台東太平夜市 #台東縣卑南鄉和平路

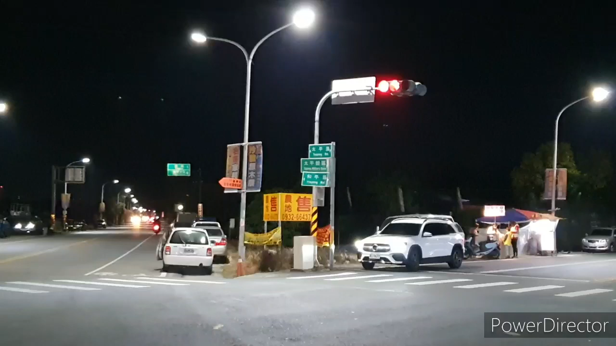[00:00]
這條是太平路還有太平營區太平營區、和平路交叉口這裡有一個太平夜市這裡有全家
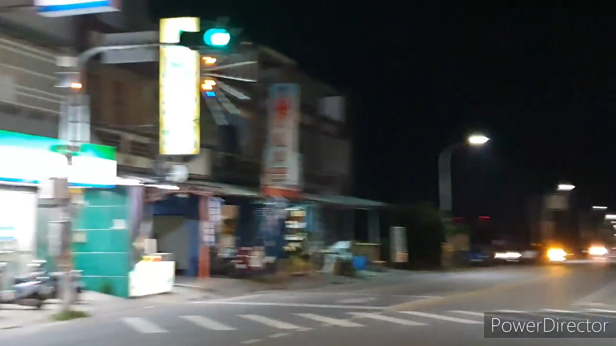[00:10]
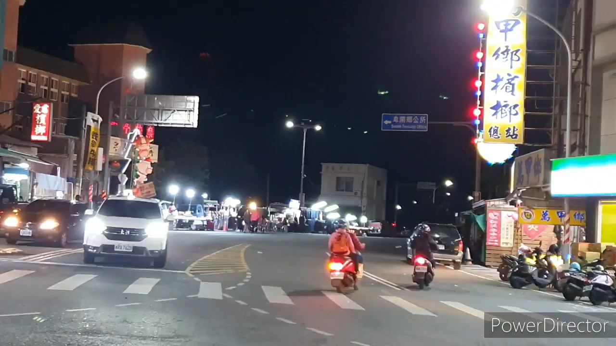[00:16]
北南鄉公所左轉鄉公所這裡有一個廟看什麼公